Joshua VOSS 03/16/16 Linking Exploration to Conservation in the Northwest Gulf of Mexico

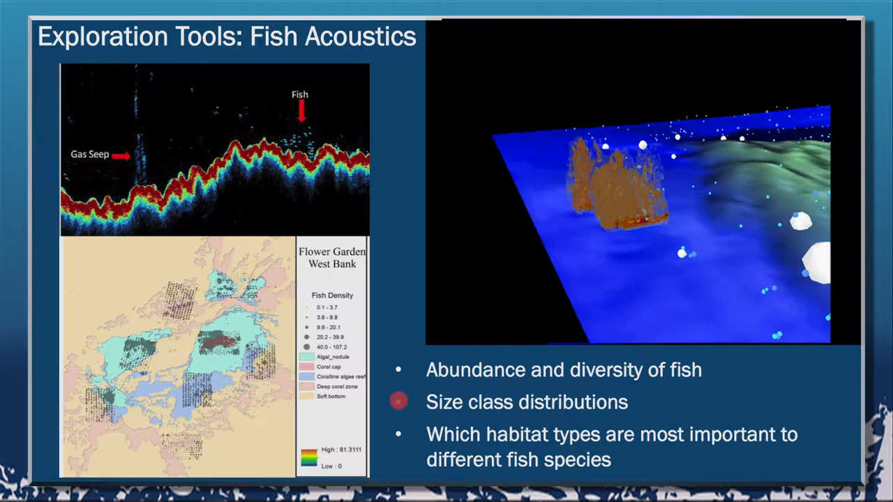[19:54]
So we can go back and forth using this passive acoustic method to get a broader picture of the total number of fish that are present in the area. It's not going to tell us anything about species, it can tell us about size classes, but nothing about species per se.
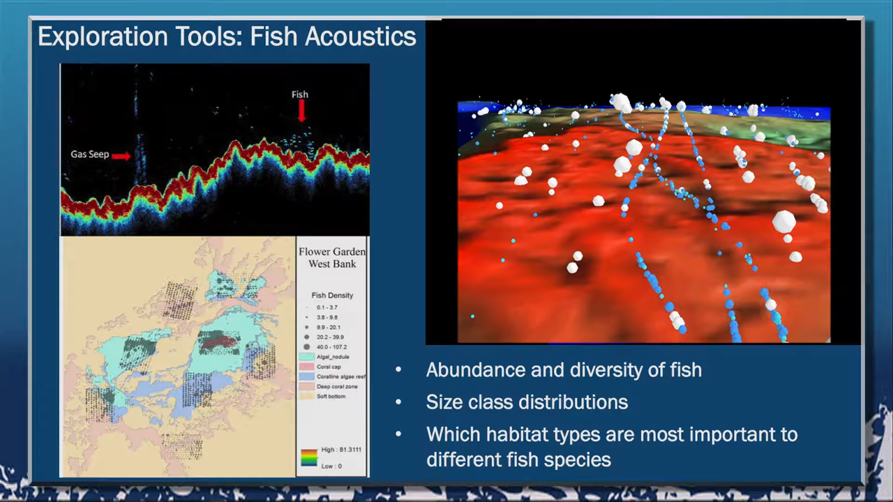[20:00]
And so we've done this over a big area at east of West Flower Garden Banks as well.